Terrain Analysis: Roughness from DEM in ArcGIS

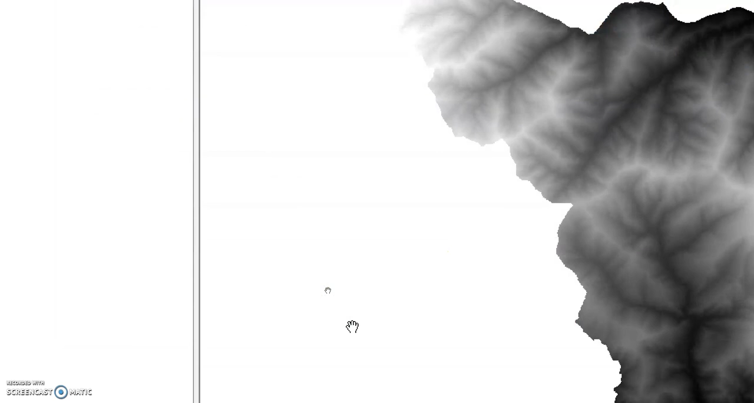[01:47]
In default it is mean. Now here my focal statistics mean.